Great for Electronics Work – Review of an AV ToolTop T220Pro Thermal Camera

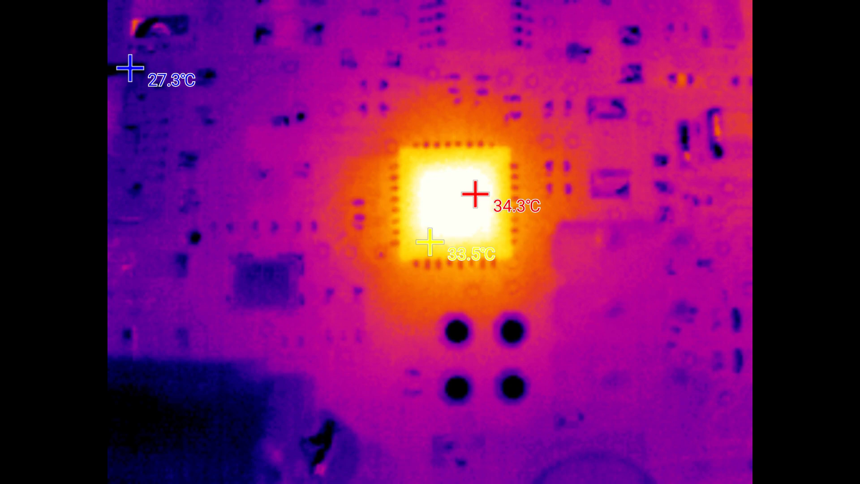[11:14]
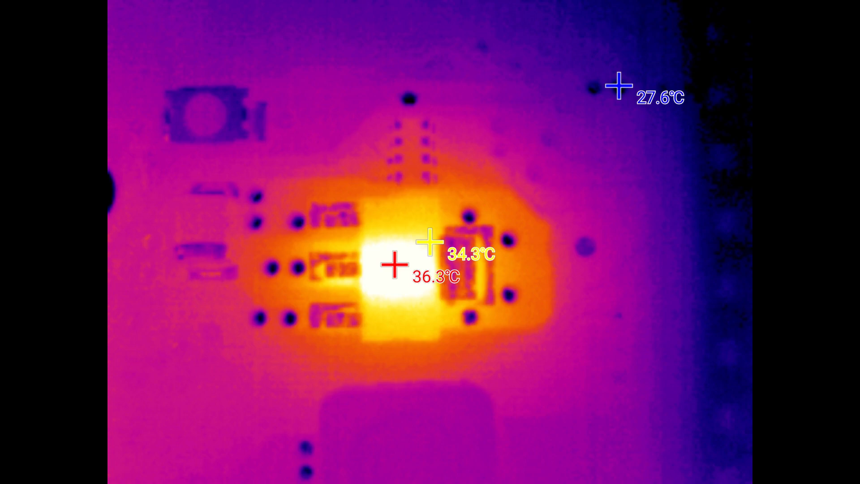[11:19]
On screen: max 36.3°C
Of course, if you want to focus on some components that are a little bit higher, you do need to adjust the stand a little bit, as the focal distance of this camera with the macro lens on is very narrow. As I mentioned earlier, this thermal imaging camera also comes with desktop software.
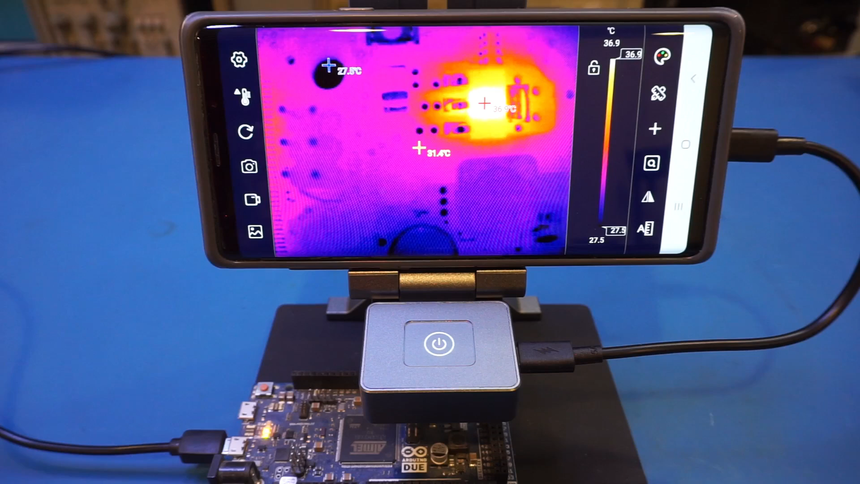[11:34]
On screen: scale top 36.9°C, scale bottom 27.5°C
It appears that the software supports multiple devices, and I had to choose the CA-09D for the T220 Pro.
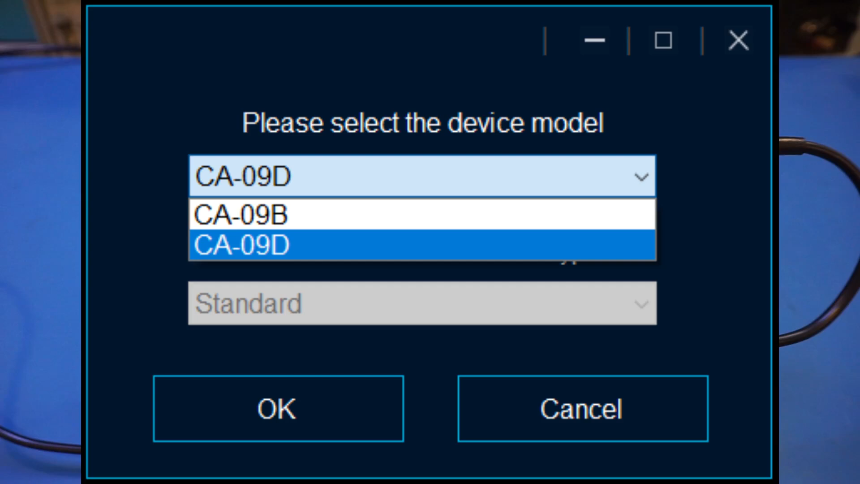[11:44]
The CA-09B option doesn't really work. It would be nice if the device can be recognized automatically, but it's fairly easy to figure out. And the software is actually quite useful.
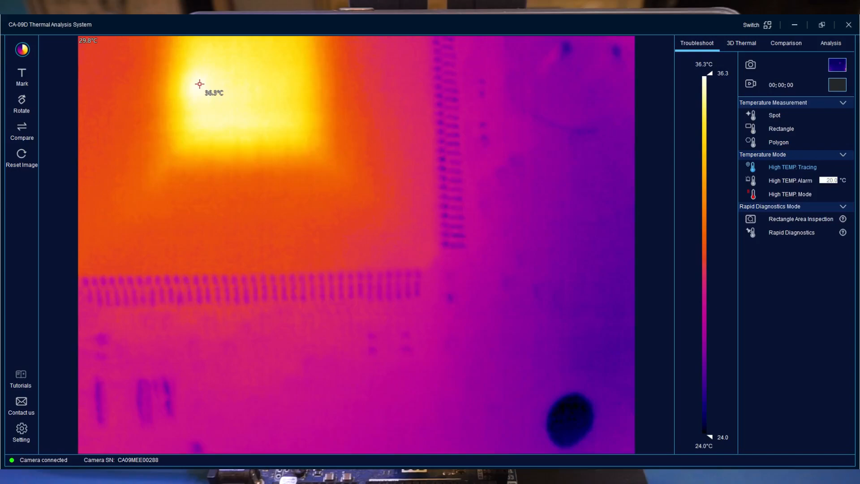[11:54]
On screen: scale top 36.3°C, scale bottom 24.0°C
You get the live view of the camera just like you would with your phone, and you can also record live images and videos and do some analysis. With the desktop software, you get all the features that the mobile software provides, and some more. You might have noticed that the product name actually has a 3D in there.
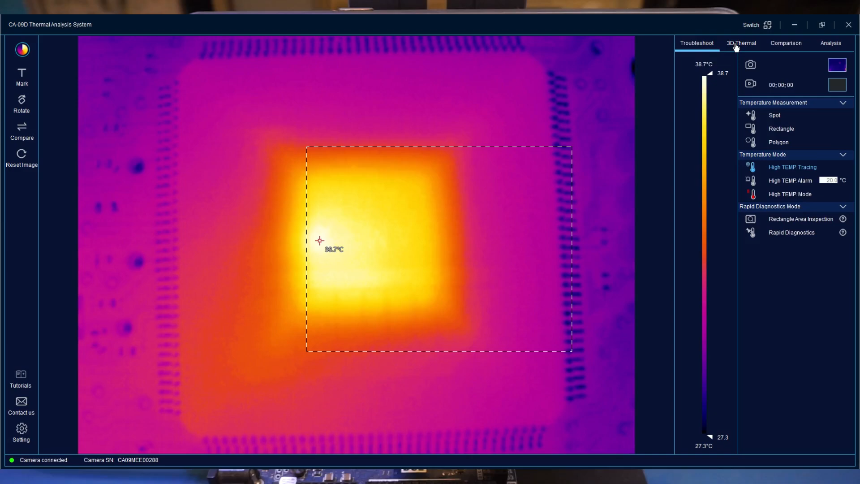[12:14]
On screen: scale top 38.7°C, scale bottom 27.3°C
I actually didn't know why, and I think now I know why, because you can see here, the desktop software has this capability to show
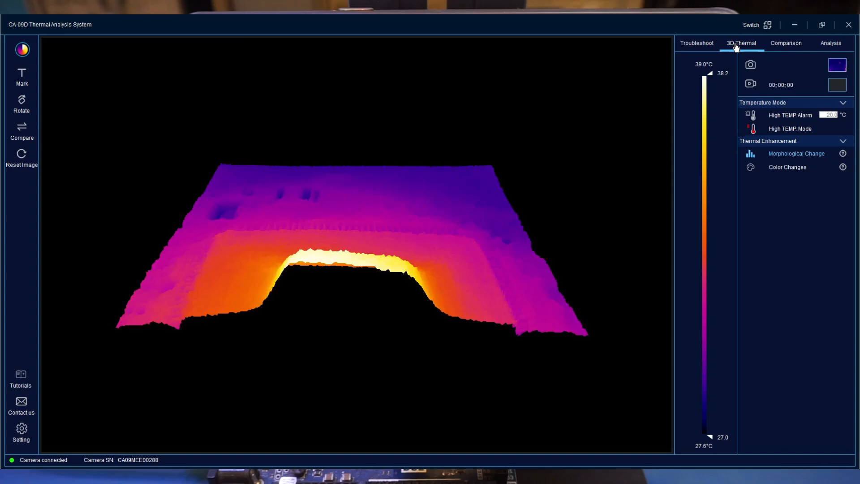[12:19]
you the image distribution in 3D view. Now, it seems to me that's really just a gimmick.
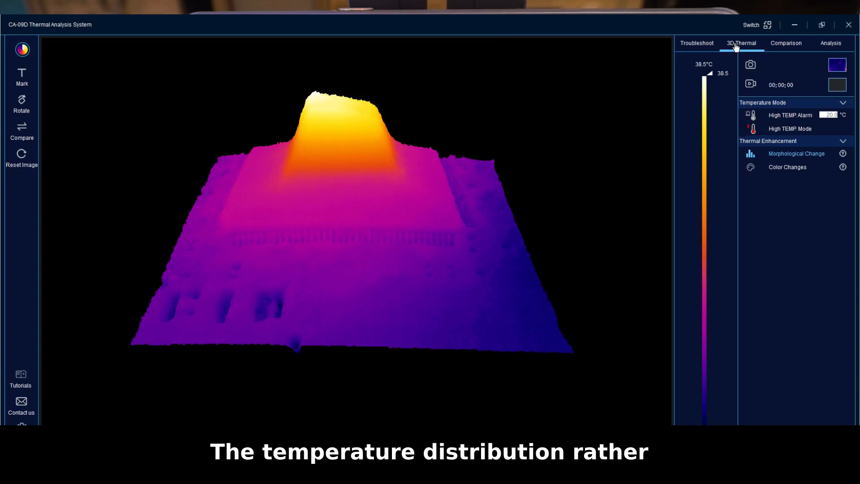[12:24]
On screen: scale top 38.5°C
Anyway, I actually really like this AV2 Top T220 Pro thermal imaging camera. The integrated stand really makes a big difference in terms of usability. Now, you could use a tripod mount like what I have here with Infirate T2S Plus, but this setup is not as elegant as a dedicated stand like what we have here. Also, the PC software is actually very useful. So you do have the option of using the T220 Pro with either PC or your cell phone.